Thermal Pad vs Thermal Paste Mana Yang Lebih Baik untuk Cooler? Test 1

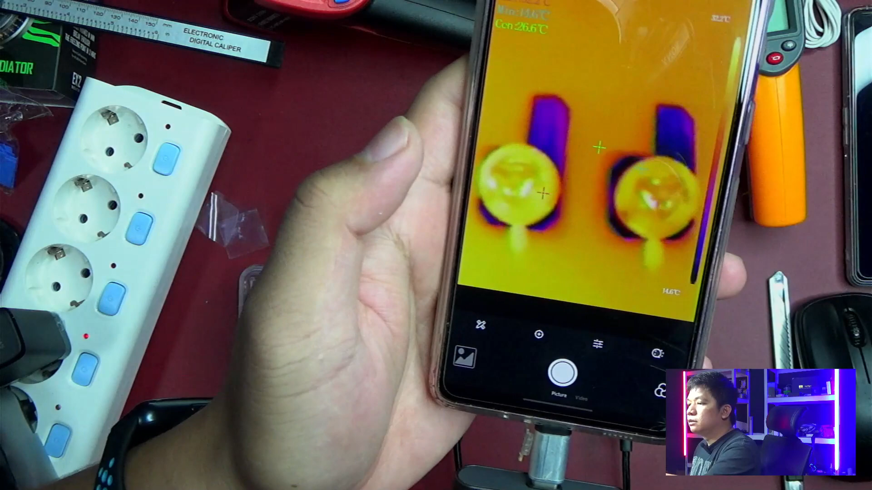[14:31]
dan ini masih tetep lebih dingin untuk GMR03 jadi untuk kasus Thermapad nya belum bisa gue konfirmasi belum bisa gue konsumasi ulang karena tadi kan juga gue gak ganti pasta belakang gue geser-geser tapi gue gak ganti ini cuma boleh jadi pertimbangan sih kalau mau ngetes-ngetes di sisi dingin pakai